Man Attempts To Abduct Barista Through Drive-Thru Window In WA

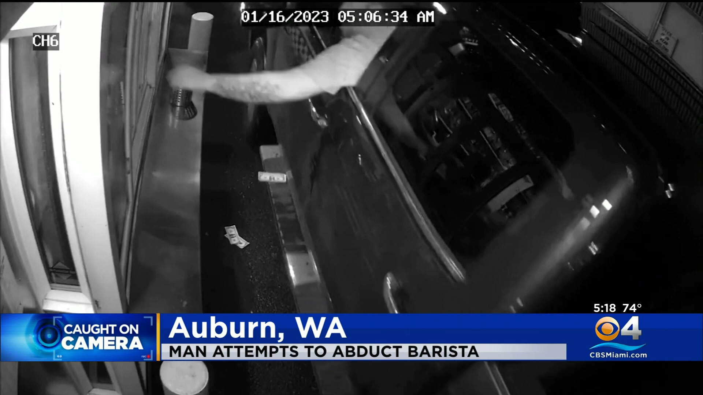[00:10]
SHE WAS ABLE TO FIGHT HIM OFF. POLICE SAY THE MAN WAS TRYING TO SNARE THE WOMAN WITH A LOOPED ZIP-TIE DEVICE. HE DROVE OFF AND IS STILL AT LARGE.